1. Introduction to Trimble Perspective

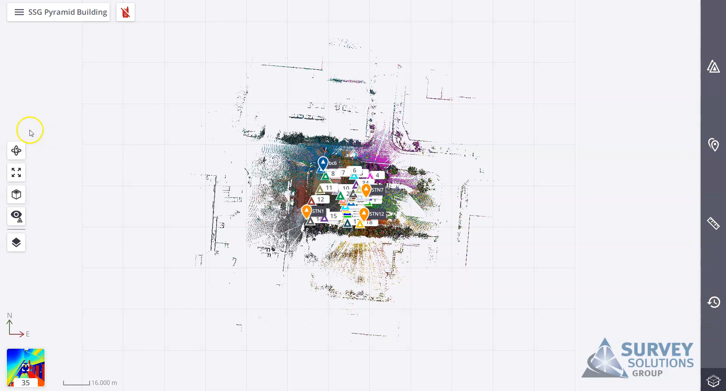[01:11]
so on the right hand side we have some tools which will go through and on the left hand side we have some visualization aids up the top you'll see we've got the name of the project three bar icon here all i was to
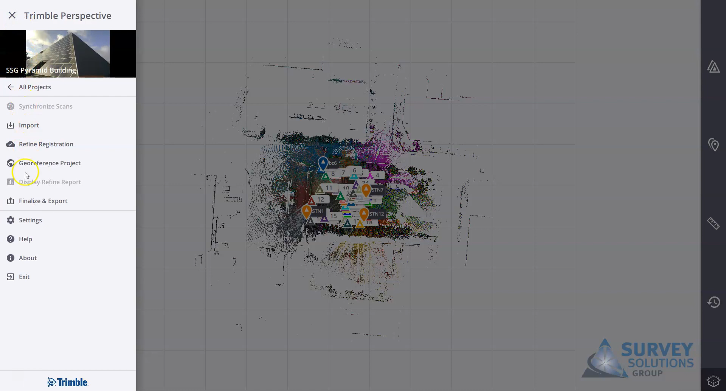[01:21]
go in just to look at some of the settings just to the right of that here we have a icon for the instrument you'll see a red cross through us at moment which means we're not connected
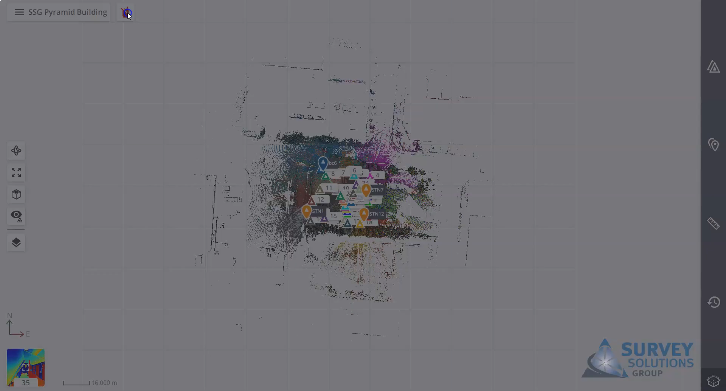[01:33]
just to tap that icon there that will show me and connections available so if we have a wi-fi connection to one of our scanners that's
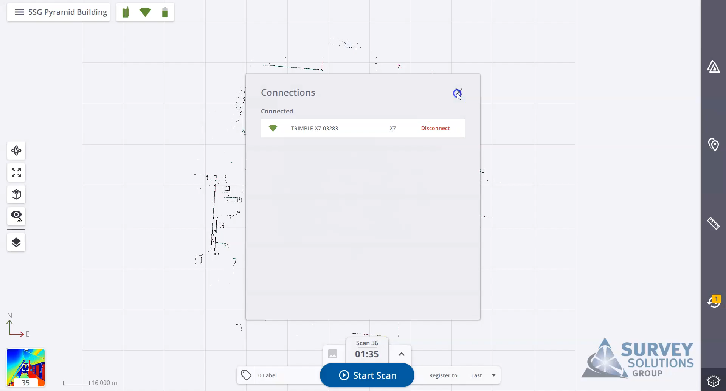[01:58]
so once we're connected we'll see here that we have uh this is illuminated in green and tap that again i can see some of the settings so we have our wi-fi here it's telling us with battery and we also have our storage um indicated for the sd card it will tell you the number of scans left based on the settings you have in here if we want here we can go into settings or similarly
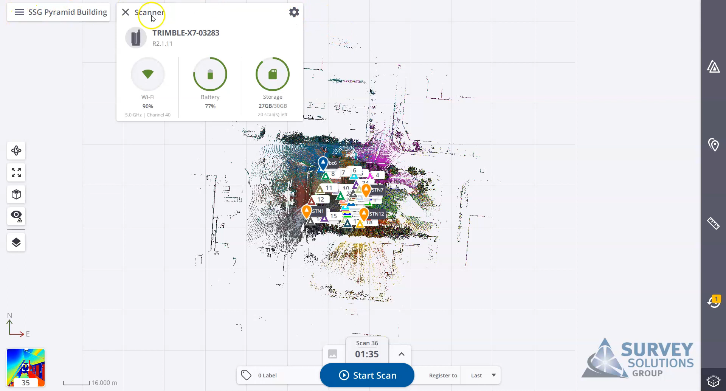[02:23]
through the icons here we can go into the same settings
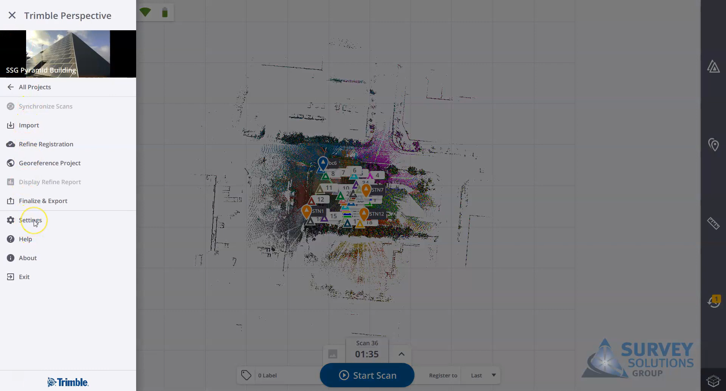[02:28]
so i'll just take you through those uh some of the settings here so general settings um
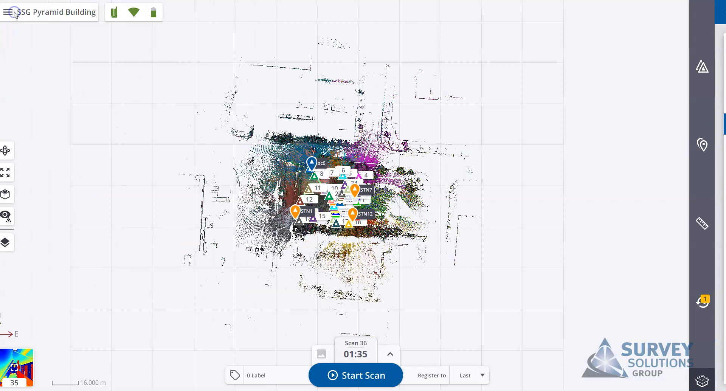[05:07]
so we're just going to look at the some of the visual settings here so you have some tools here for
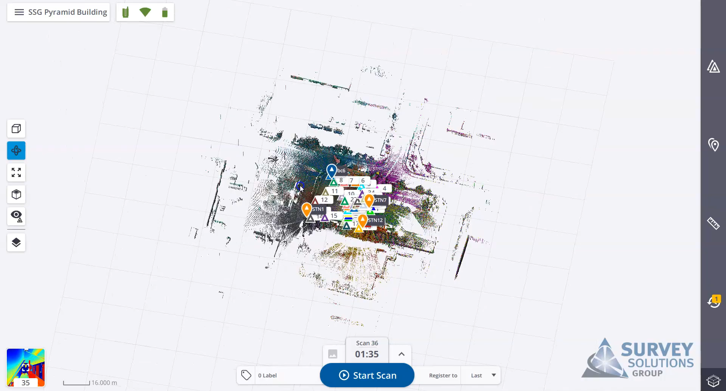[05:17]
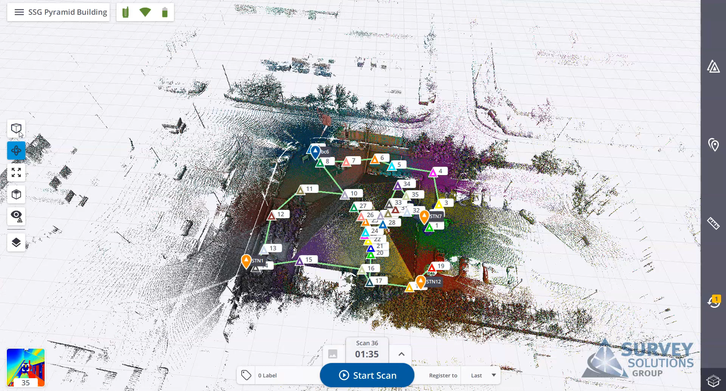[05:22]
we rotate box tools so we can turn it around in certain angles within a 3d world if you click that off it'll take us back into a 2d view one here we have for fit screen and then we have our set views so view from the top from the left from the right etc this one here is for visuals
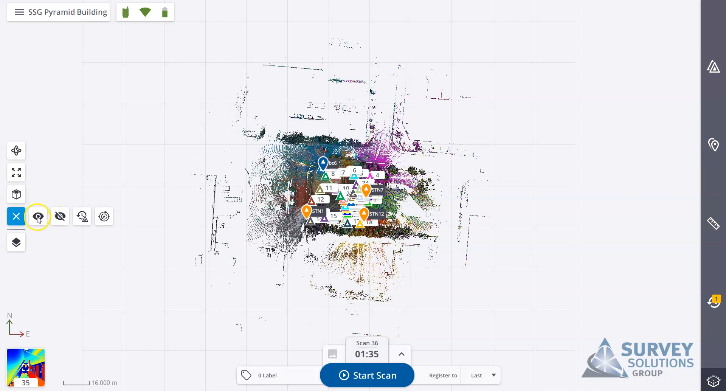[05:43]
so we can um turn visibility on turn visibility off we can also view stations by by time so again this will be our proximity setting that we set by five so the last five stations within this uh within this project or we can do it by proximity
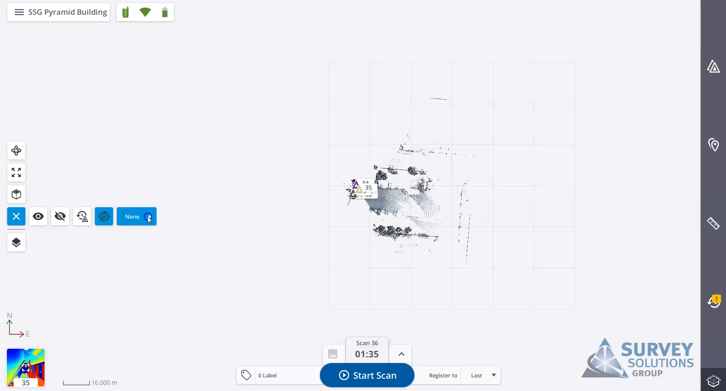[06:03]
so you can see the proximity to scan 33 and that will give you the closest five scans to scan 33.
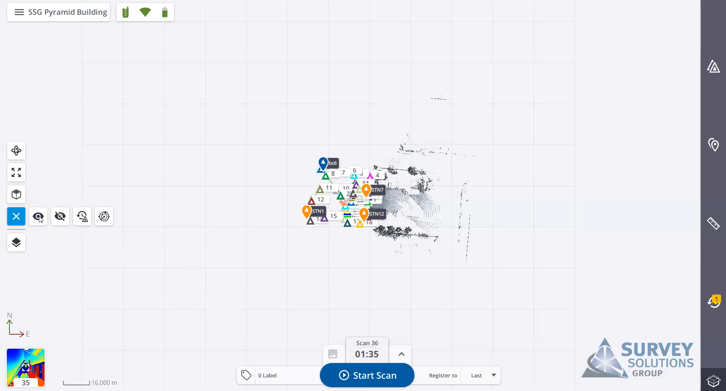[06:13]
make everything visible you can turn that back on again so select this icon here we'll see some um different aids we have here just for visual so we can turn this one on and off this just give us the full cloud or an outline cloud we can also change the point size so we move that up and down turn stations on and off station labels on and off this one here is for our
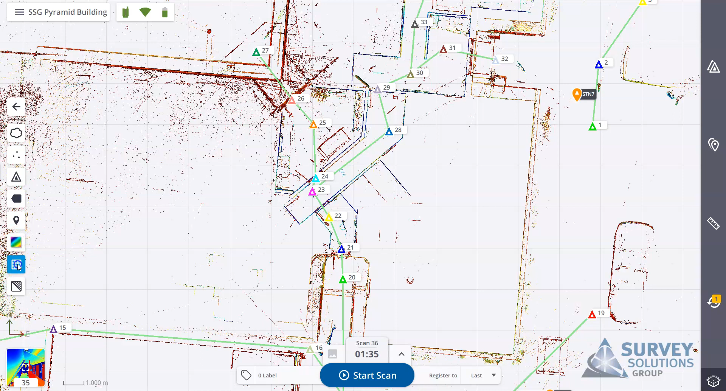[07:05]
generated the color from images intensity elevation there or registration set you also have the ability to turn the grid on and off and change your background if you want to change it from black to white
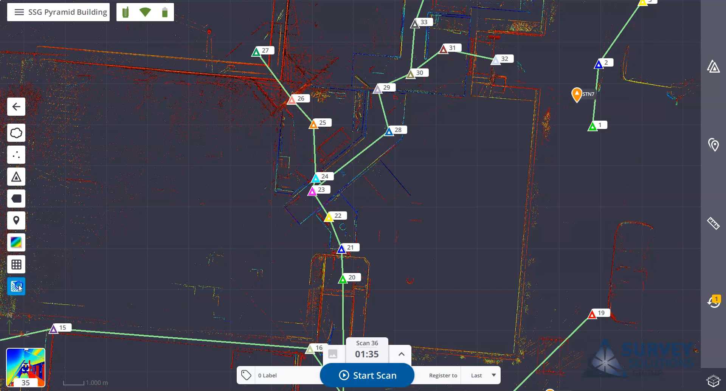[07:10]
so when we're viewing in here we're viewing it in plan and 3d view down in bottom left here we can also go into our station view and we now have some different options on here for what we can view and what we can visualize up
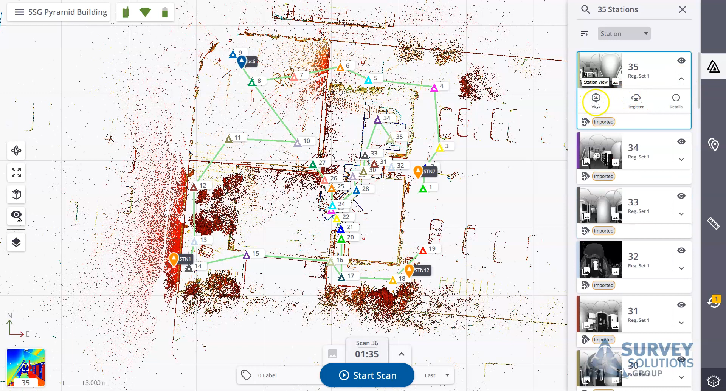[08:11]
select to view it if we need to open the registration tool command you can do that from here or we can just view some of the details um about this particular scan likewise um on the plan view if you were to select one of the points here you get some some similar options so you can register again you can just view that scan and you have display nearest and we can actually choose to delete our scan here as well
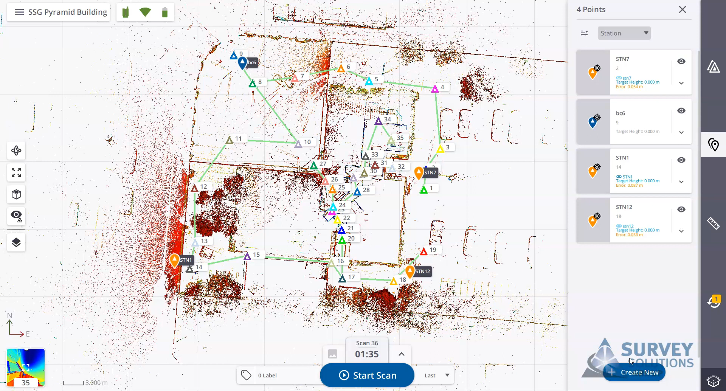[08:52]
so below stations we have annotations so annotations are basically markers so you can select uh an object something on the scan you can you can attach the annotation to it just to tell you what it is and you can take a picture if you want and this will be imported into real works or tbc measurements command so we have some tools in here we can take the distance between two points we can take an area we can also take direct horizontal or vertical positions or we can take single points
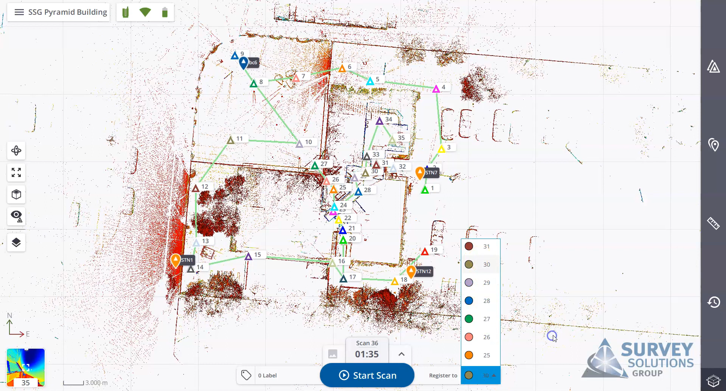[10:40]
you can go through here and select and tell it when you want to register to under this bar here if we hit the up arrow we now have the options to change our scan settings so this is done by selecting time so you have the option to go for two minute scan four seven or fifteen depending on what scan you choose the point spacing will change and the number of points so under a two minute scan it will be 11 mil at 10 meters